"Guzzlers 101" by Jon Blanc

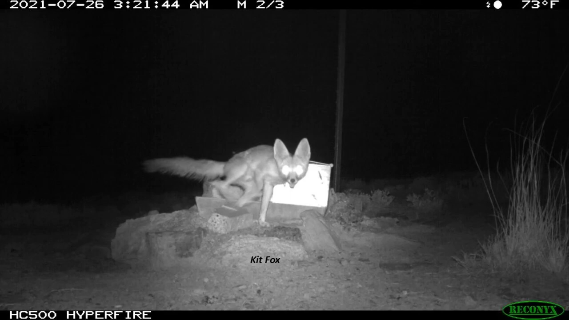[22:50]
But they're pretty funny when they get on camera. I don't know if the game cams give like a little sound when they take a picture, but every time a picture gets taken, the next picture is a blur from a kit fox. They're pretty silly. They kind of remind me of cats too. They do a lot. They'll see them kind of do this pounce around and stuff, and they jump up on top of the drinkers.
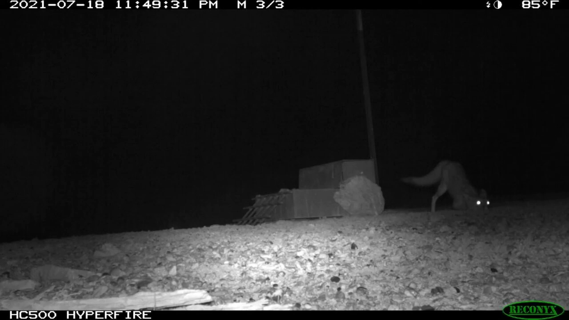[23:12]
Prairie dogs. Prairie dogs always get right up to the camera, and I can't tell if they like their photo taken or if they're grumpy that I'm here.